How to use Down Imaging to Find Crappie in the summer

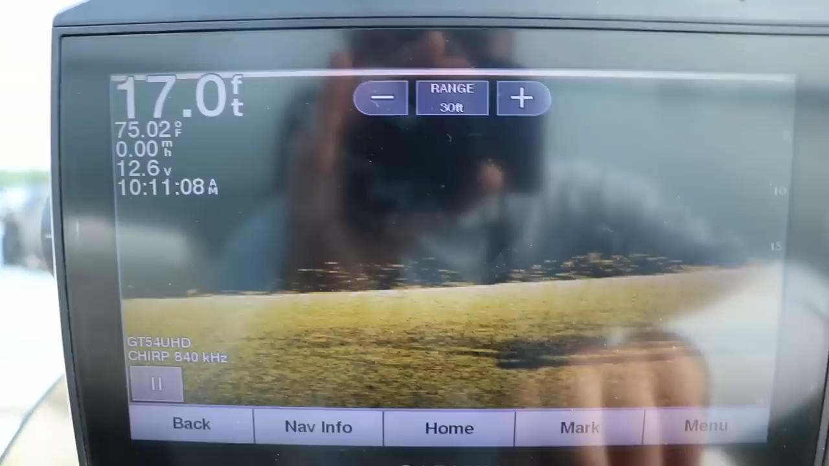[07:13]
On screen: depth 17.0 ft, water 75.02°F
So the next thing I would like to do is adjust the brightness.
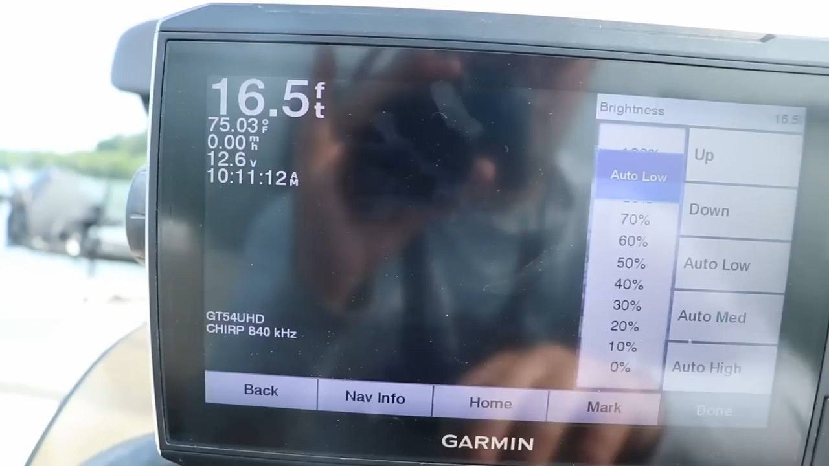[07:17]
On screen: depth 16.5 ft, water 75.03°F
You can see if you bring the brightness down.
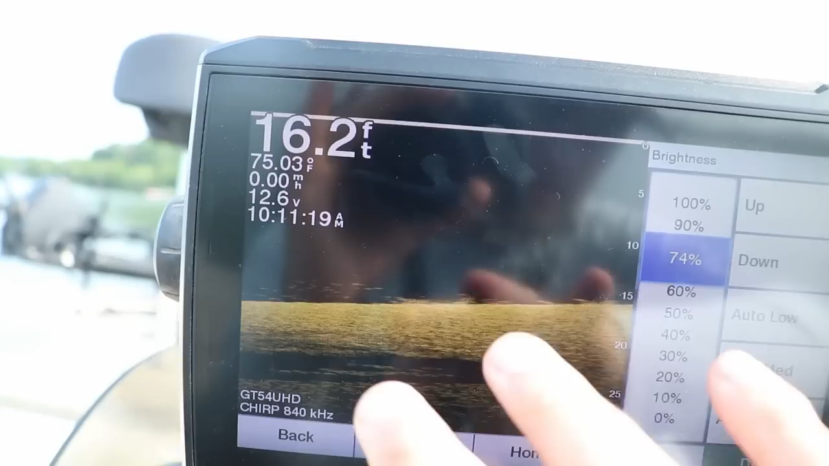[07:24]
On screen: depth 16.2 ft, water 75.03°F
It does help a little bit with definition and shadows.
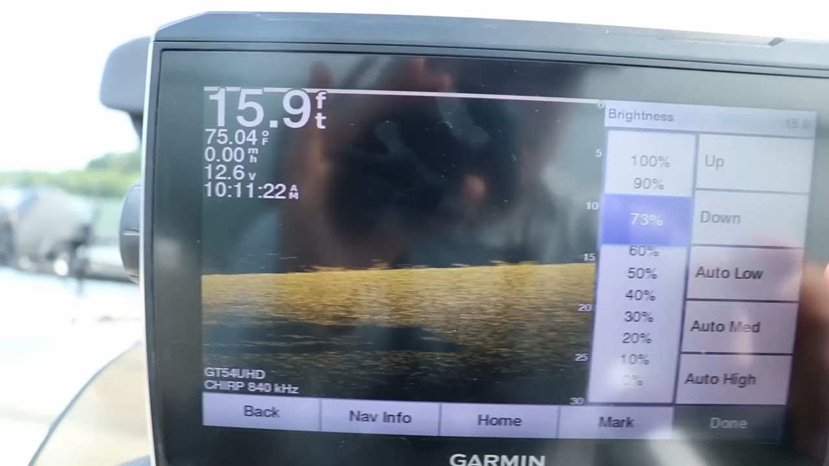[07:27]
On screen: depth 15.9 ft, water 75.04°F
But since we were going after panfish again, I leave them leave that brightness as high as possible.
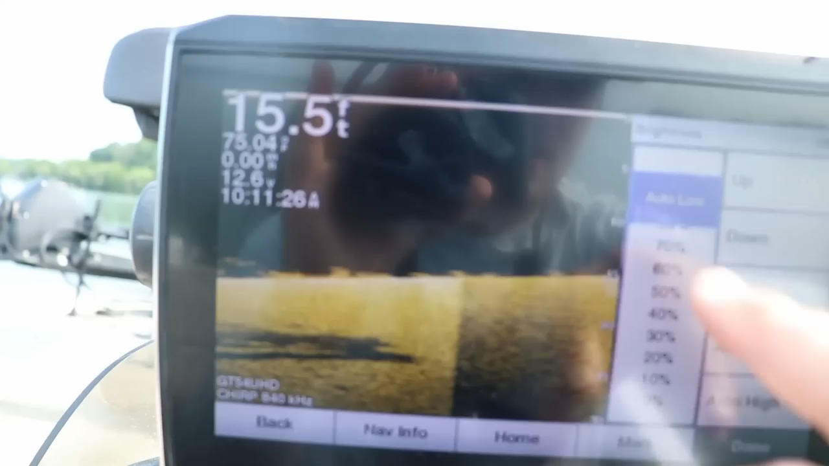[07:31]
Kind of pick out those smaller fish on brush piles or weed edges.
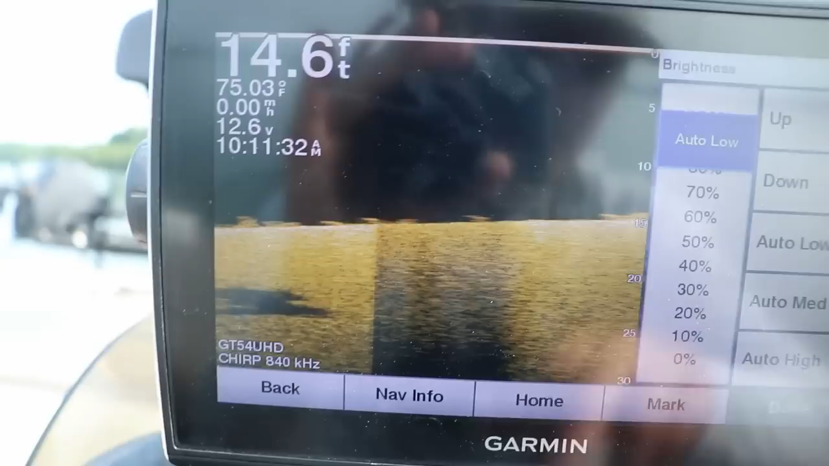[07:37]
On screen: depth 14.6 ft, water 75.03°F
So another thing that I would highly recommend,
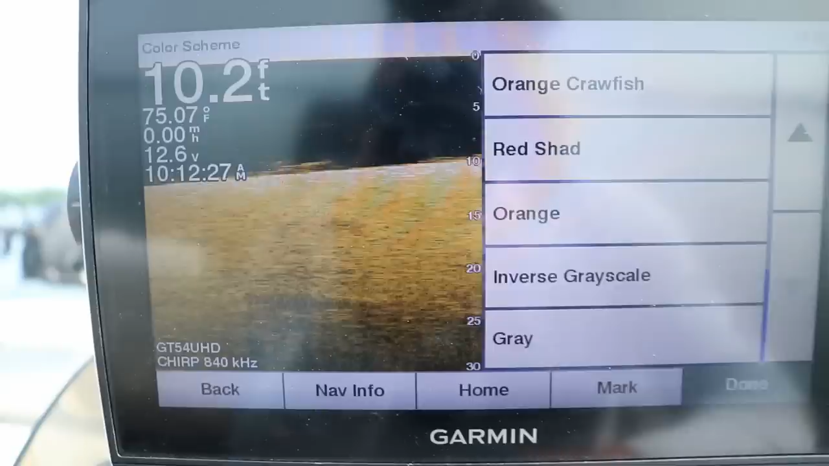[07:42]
On screen: depth 10.2 ft, water 75.07°F, speed 0.00 mph
get used to one shade of palette.
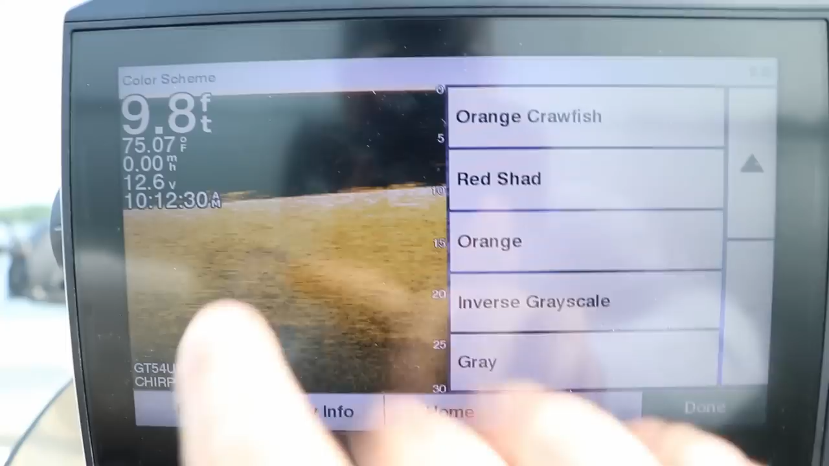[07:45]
On screen: depth 9.8 ft, water 75.07°F
So I go with the orange crawfish because this is very similar to the hummingbird units.
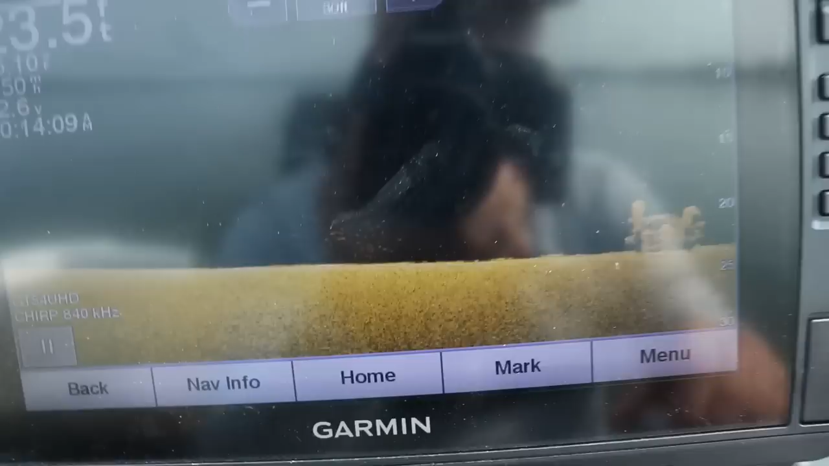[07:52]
Now the main key you use down imaging versus 2D is because it allows you for some separation.
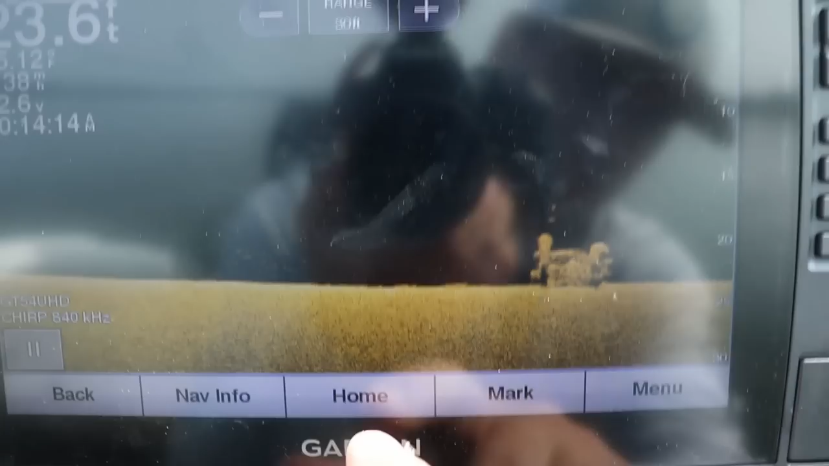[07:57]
On screen: depth 23.6 ft
I'm going to screenshot this here.
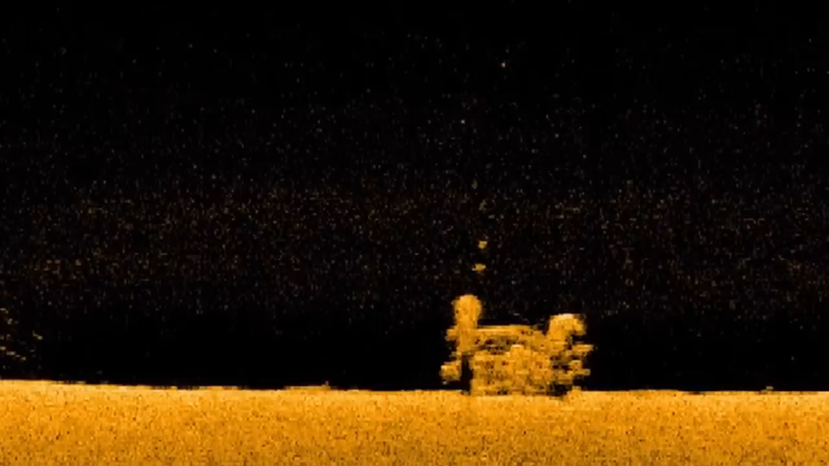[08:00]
You can actually see the individual logs in the brush pile versus there's another one.
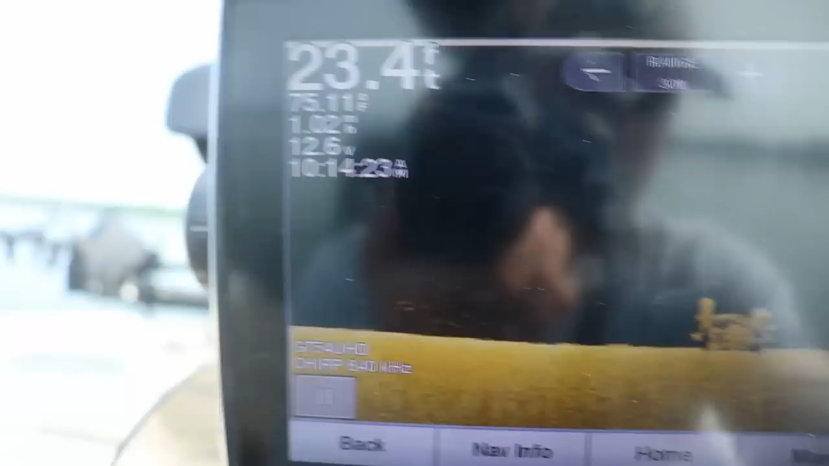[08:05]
On screen: depth 23.4 ft
Let's go to, I'm going to show you this real quick. So here's what your 2D sonar would look like on the same setup.
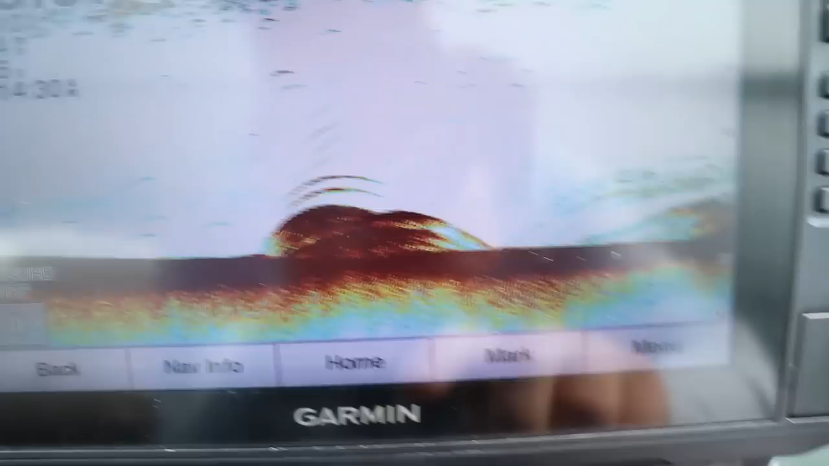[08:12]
See how it's all kind of blurred in with red? Now you can definitely tell something's there.
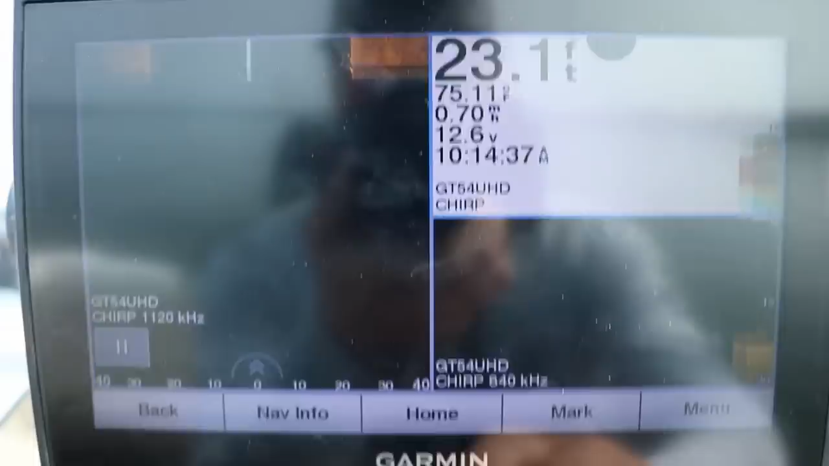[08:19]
On screen: depth 23.1 ft
But when we go to our down imaging screen, you can see the individual fish
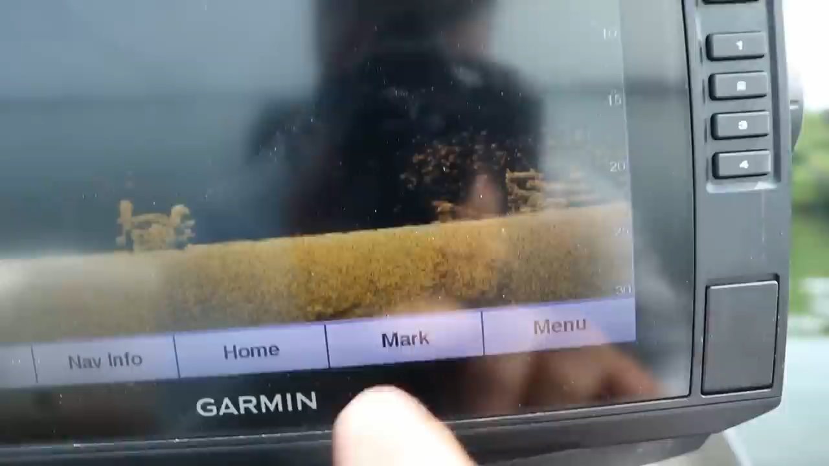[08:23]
and those are a ton of crappie stacked up on that brush pile. I'm going to screenshot that again for you.
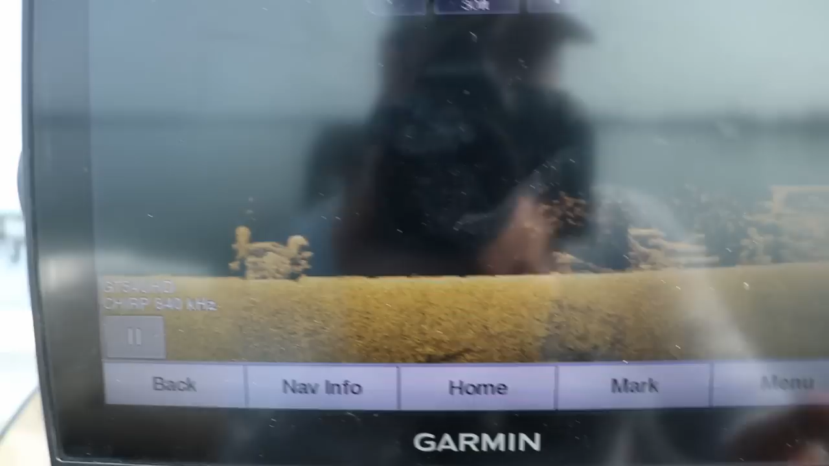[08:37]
So if you have a unit that has both down imaging and 2D, you can use them side by side. Kind of like I have them here.
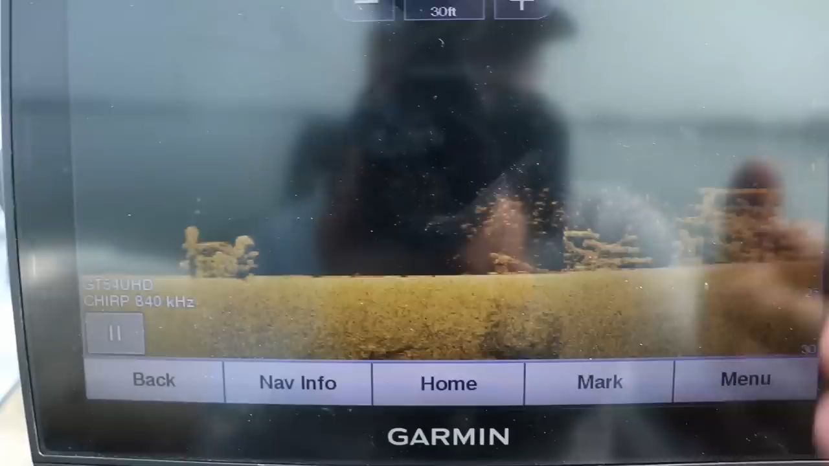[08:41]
Now this unit has side imaging. So I also have side imaging hooked up, but you could have a screen like this and you can see there's definitely something down there.
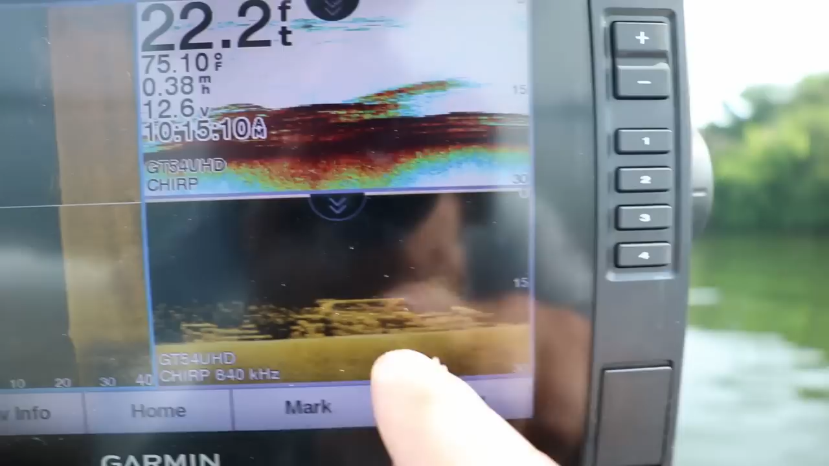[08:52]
On screen: depth 22.2 ft, water 75.10°F
And then you can definitely tell the high definition of these are fish. Those are the brush pile. And yeah, there's definitely a ton of fish down there.
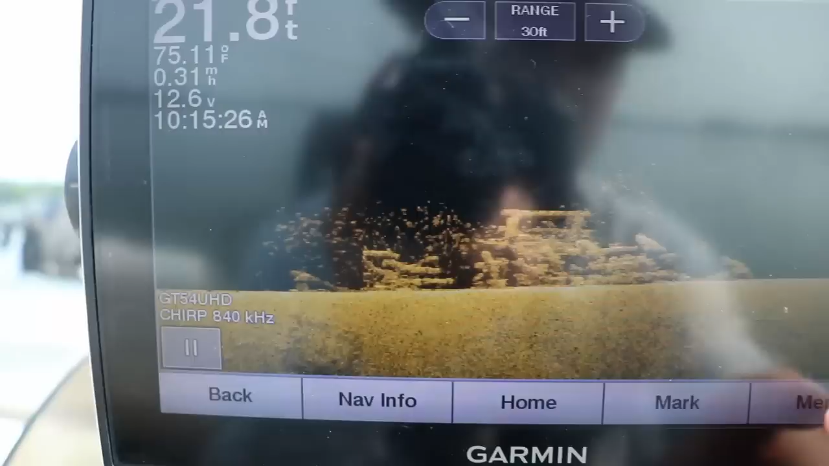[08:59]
On screen: depth 21.8 ft, water 75.11°F
Now, as far as let's say sonar setup goes, my scroll speed, I set at five. I know I did a kind of a video on the hummingbird about that a while back.